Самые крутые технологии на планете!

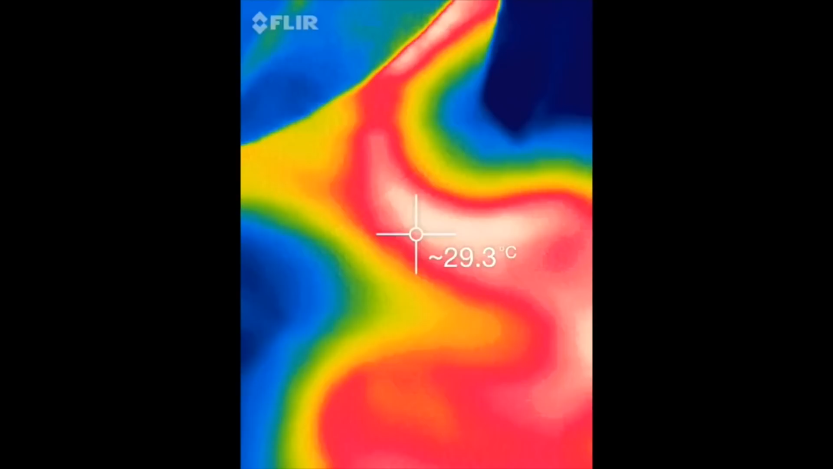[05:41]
On screen: spot 29.3°C
Да он может помочь вам даже подобрать девушку.
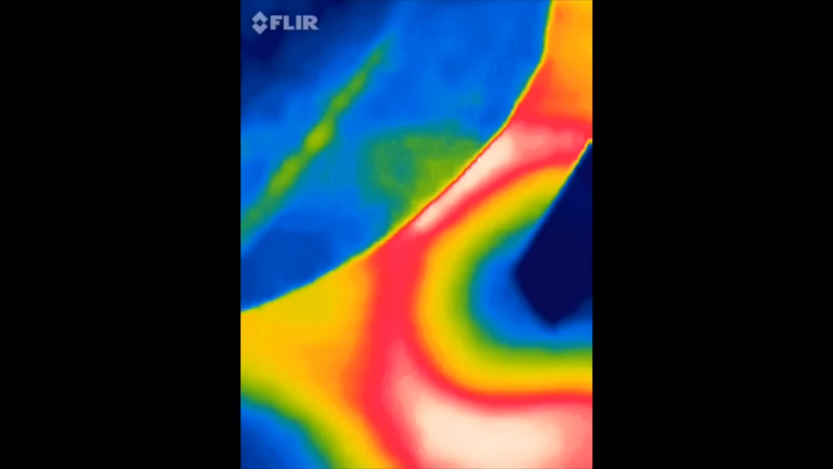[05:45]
Если возле вас горячая девочка, то экран прям желтеет.
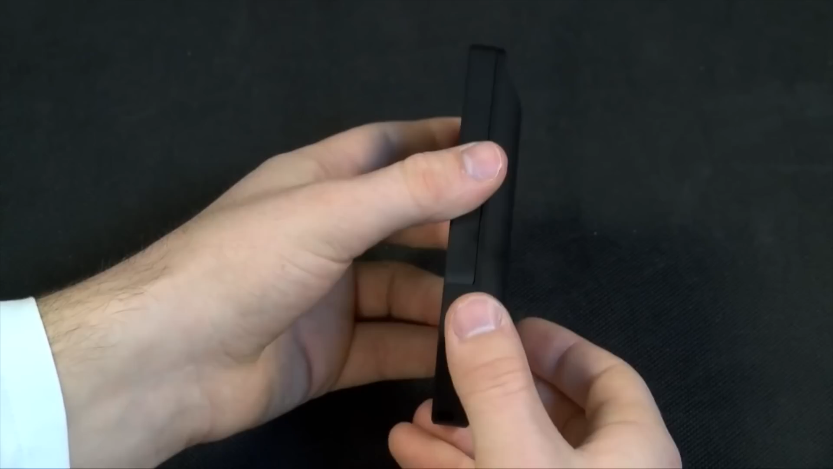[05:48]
А если она холодная, как снег, то реакции на дисплее ноль. Да ладно, это все шутки.
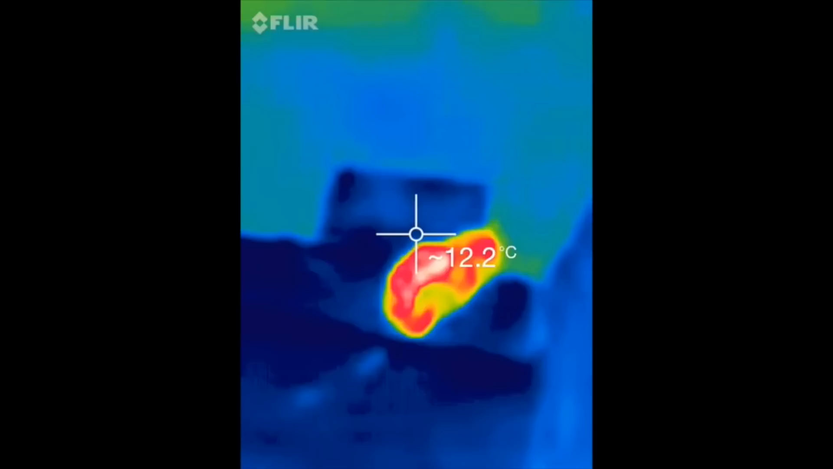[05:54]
On screen: spot 12.2°C
Мне он, например, очень пригодился во время поиска моего питомца в темное время суток.